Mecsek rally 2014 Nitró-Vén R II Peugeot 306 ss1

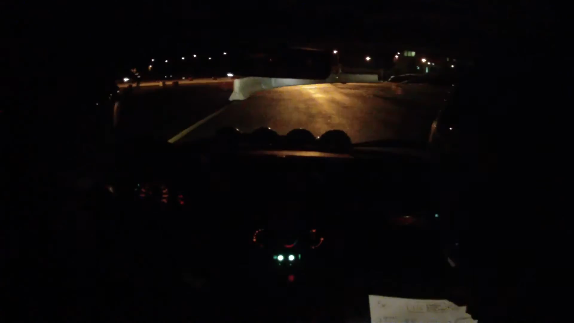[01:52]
utána ötven, és balőtt szűk, utána huszak jönnek, jobb öt, és húszra jön a balőtt. Nem látok szélére nagyon, és húszra jobb ügy szűk lesz. Hova? Vigyázz, vigyázz, vigyázz. Hova szűkre? Hova?